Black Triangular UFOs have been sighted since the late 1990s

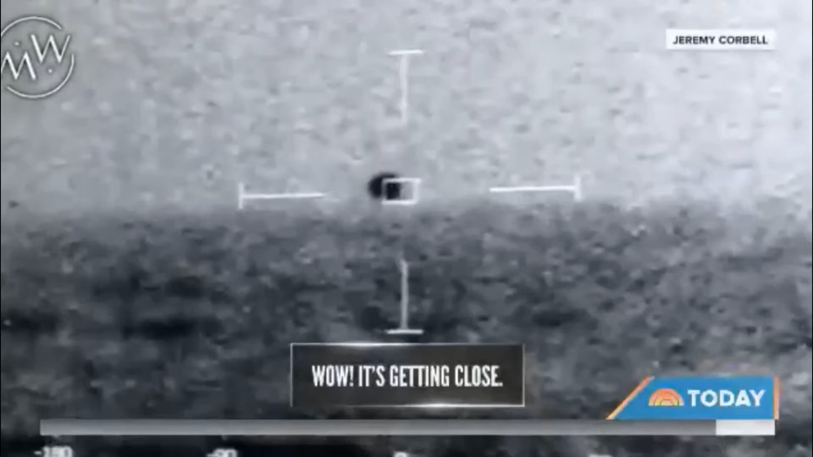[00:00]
On a pitch black night off the coast of California,
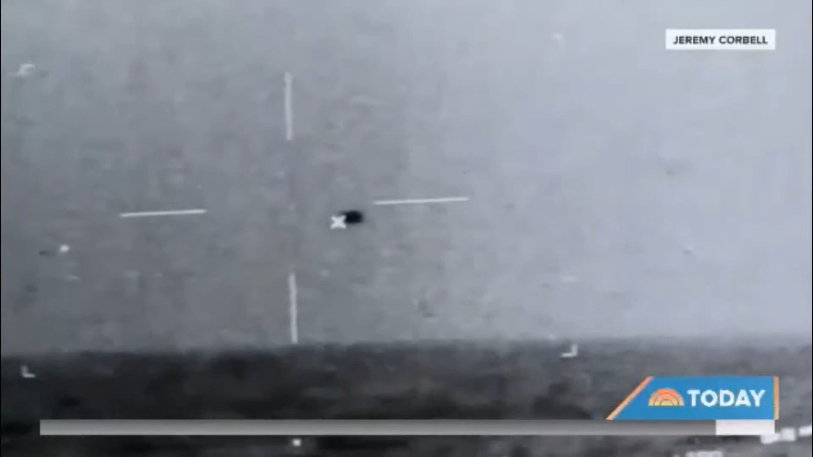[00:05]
newly leaked video allegedly shows one of the US Navy's stealth ships tracking an unknown object in the sky.
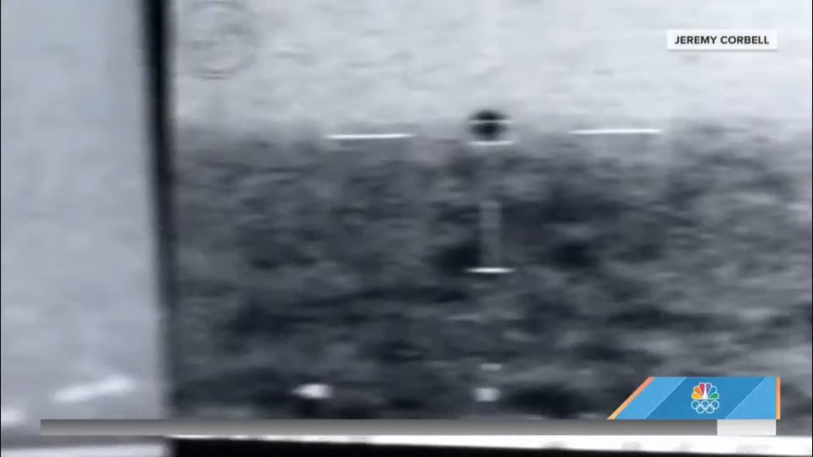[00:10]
And after a few minutes, the 2019 footage obtained by filmmaker Jeremy Corbell,